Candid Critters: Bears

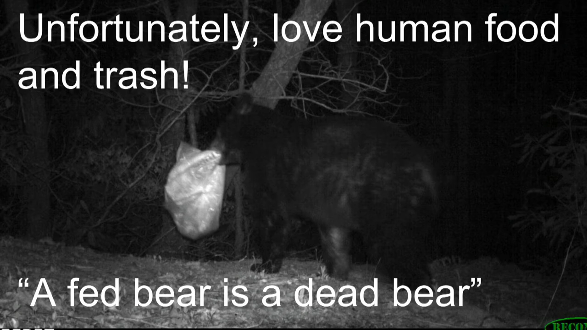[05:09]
so you you might have heard of the term garbage bear um or they might have gone to your campsite if you've gone camping to try to eat some food unfortunately a fed bear is a dead bear meaning usually a bear that has been fed by humans might try to continuously seek um this food source and after a while they might become more aggressive if hazing or relocation doesn't work to kind of deter them from seeking out humans sometimes they
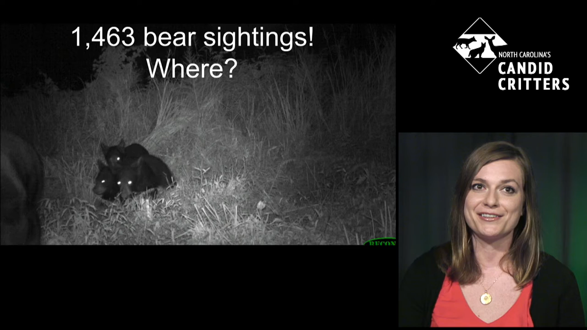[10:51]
pile of bear cubs um so we have a lot of bear sightings across north carolina and where are they found you can actually look at this map on our home page of our website nccandidcritters.org
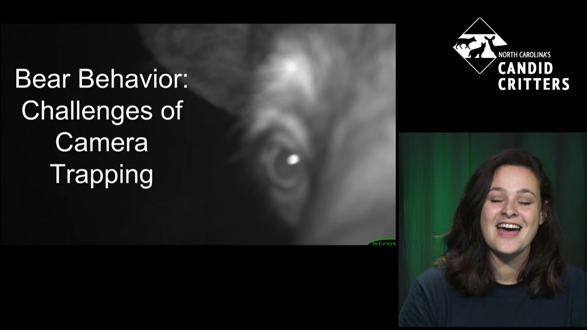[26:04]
are very curious creatures they love to investigate the cameras
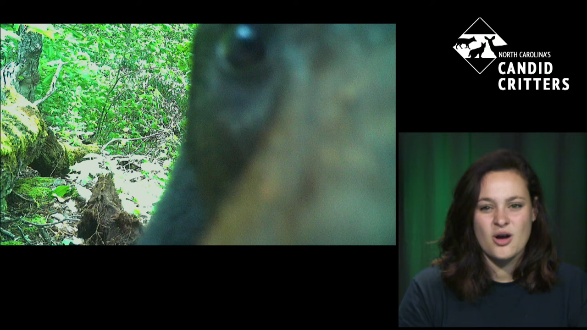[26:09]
whether that's maybe the sound the camera is making or even the smell the batteries
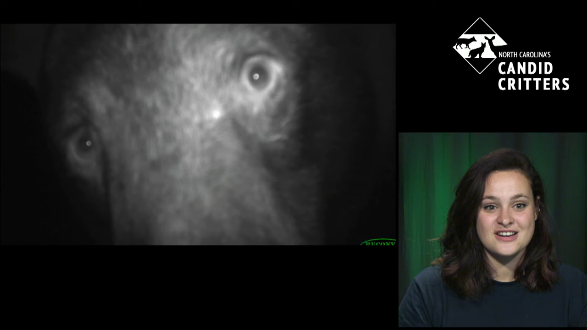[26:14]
they like to go up and investigate unfortunately for that they do